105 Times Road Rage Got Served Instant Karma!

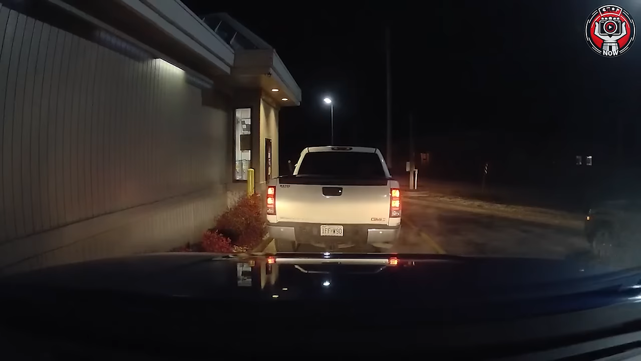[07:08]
Oh God, in this case, who is wrong?
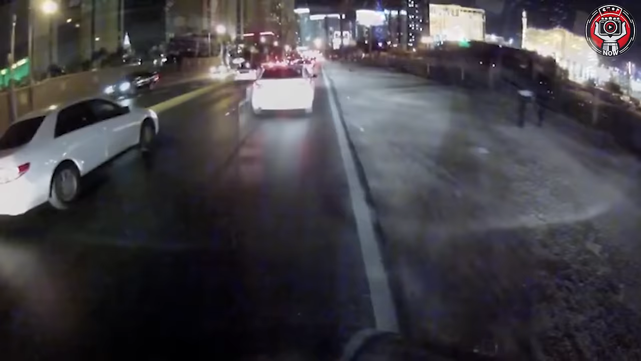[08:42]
Hit your brakes like that when somebody's changing the lane.
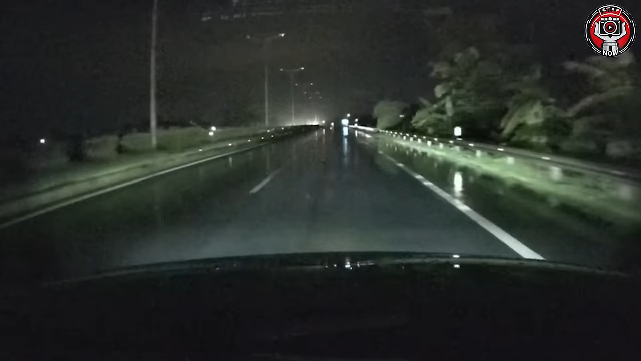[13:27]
wishing all drivers safety in the face of Mother Nature's fury. Mother Nature can be truly terrifying.
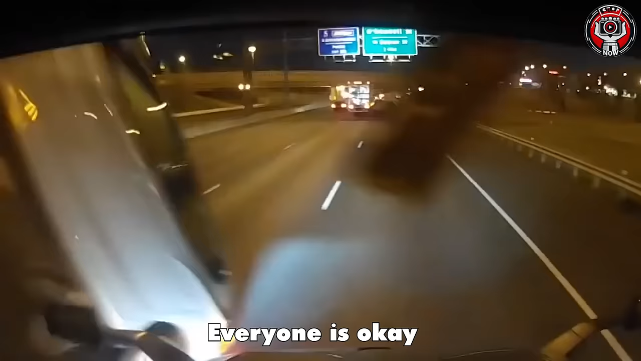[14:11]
That was a spectacular somersault. Look at that. The car can still function. Everything happened so fast, it's almost unimaginable.
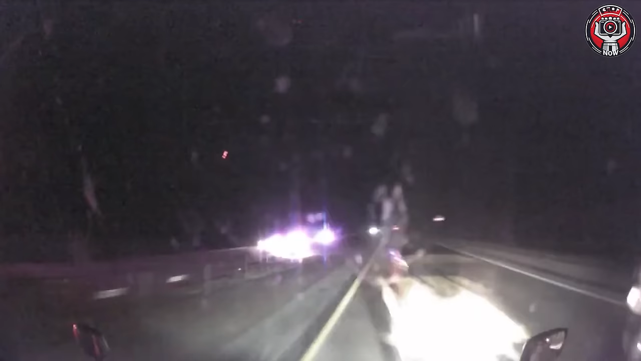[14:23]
Surely, the car must be heavily damaged.
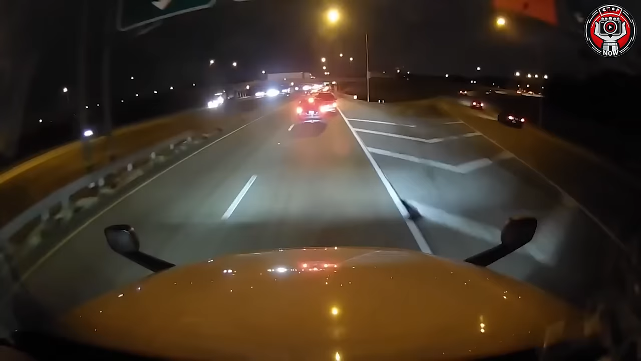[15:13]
The truck lost its brakes. It's really dangerous. Luckily, everyone is safe. Oh, what just happened there?